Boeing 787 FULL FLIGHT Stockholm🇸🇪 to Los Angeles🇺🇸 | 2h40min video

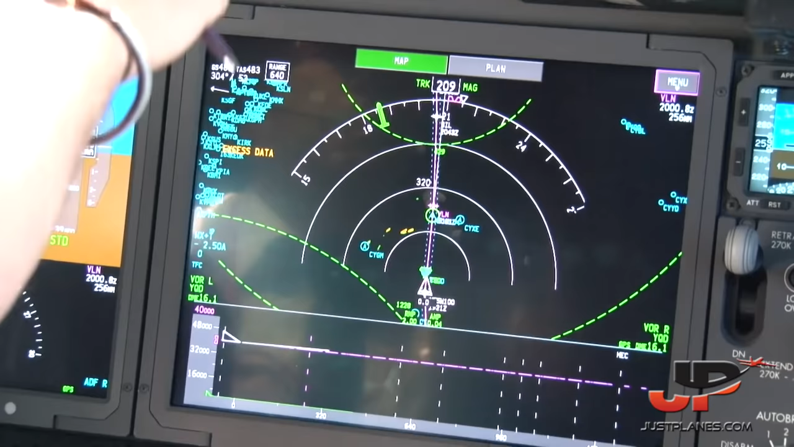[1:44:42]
Weather, traffic, terrain. I can also steer and control my weather from another panel down here. This one is more complicated as it looks. Multifunctional display, left and right.